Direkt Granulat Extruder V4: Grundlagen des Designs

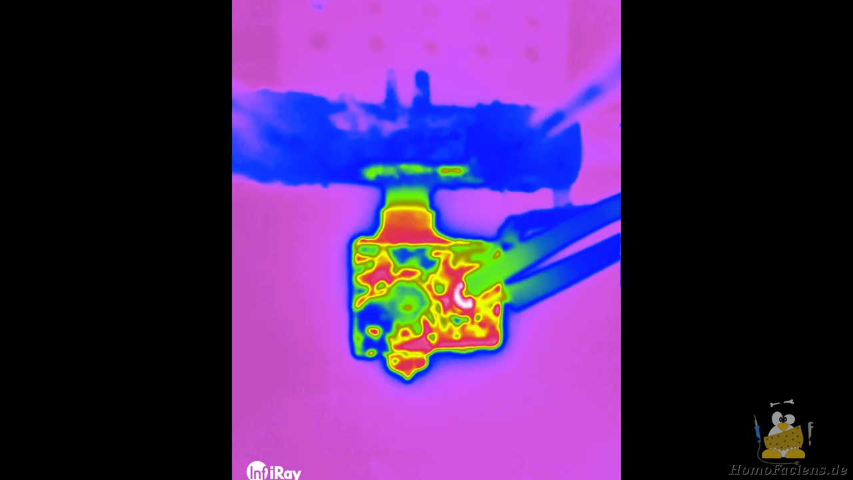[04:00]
Unten wird geheizt, oben gekühlt, Lachs formuliert fließt also Wärme von unten nach oben.
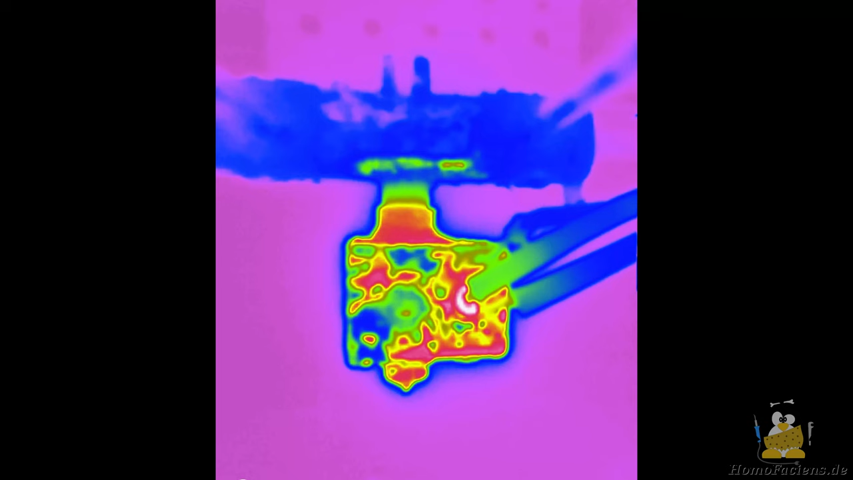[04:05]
Je mehr Wärme fließt, umso stärker muss unten geheizt und oben gekühlt werden.
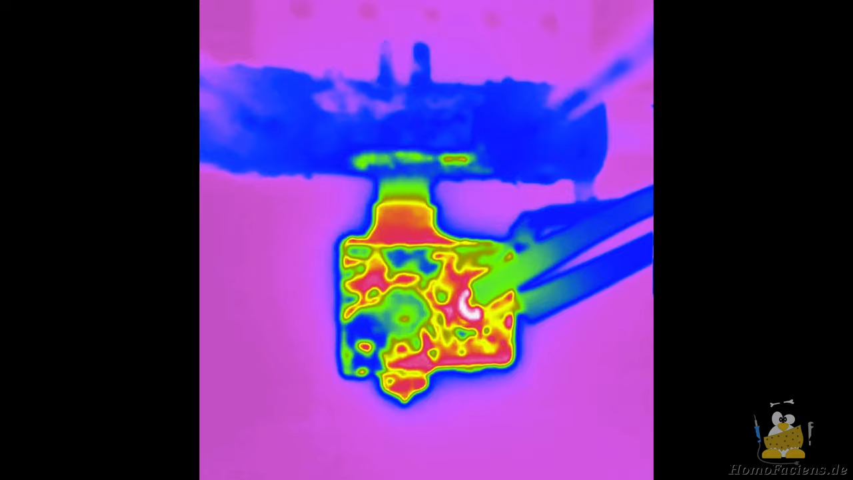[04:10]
In meinen früheren Extruder-Designs habe ich einen Glasblock als Hitzeparriere eingebaut.